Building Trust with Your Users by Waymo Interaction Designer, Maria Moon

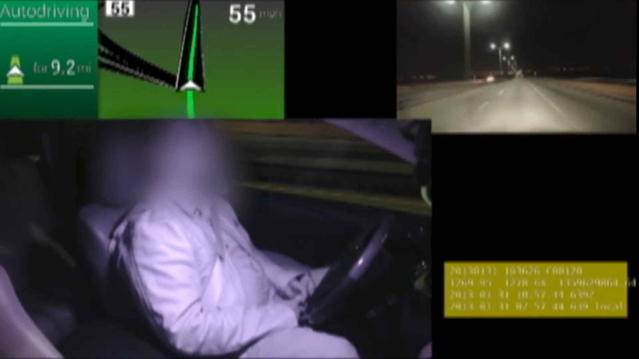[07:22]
So what pushed us over the line was that last final clip. The driver was so comfortable that he fell asleep. And if you'll notice, this is all happening on the freeway. This was a critical insight, and it's informed everything we've done since then. From that point on, we committed to full L4 autonomy, where the car can independently operate itself without human intervention.
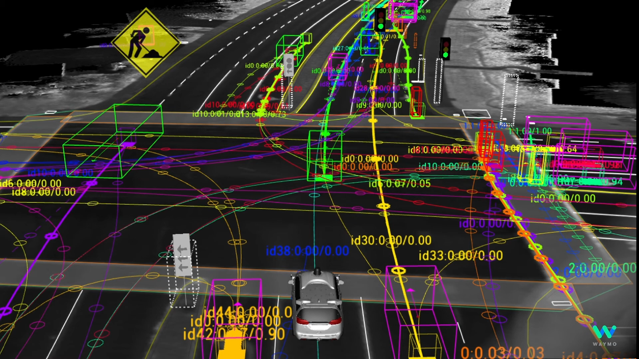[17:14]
But this raw output is just too dense and demands too much attention for riders who just want to get from point A to B. So we spend a lot of time curating exactly what we show on our passenger screen. We want our riders to have a sense of just how much our vehicles can see and understand without overwhelming them. The in-car screens have to work to assure a rider taking their very first trip and not be overwhelming or annoying to those taking their hundredth. Here's what a paired-back version of our UI looks like.